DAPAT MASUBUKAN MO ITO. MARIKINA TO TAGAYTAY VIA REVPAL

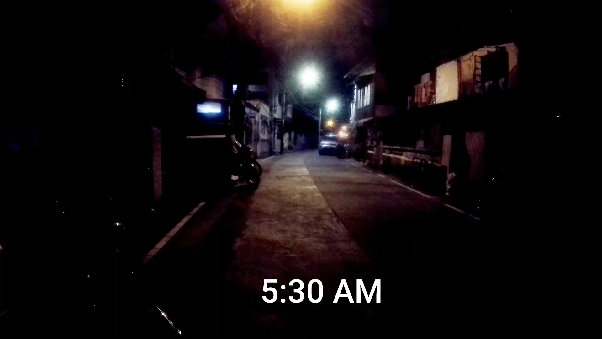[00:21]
Nananahimik yung pose sa gilid eh, binagkabag ka. Time check, 5:30.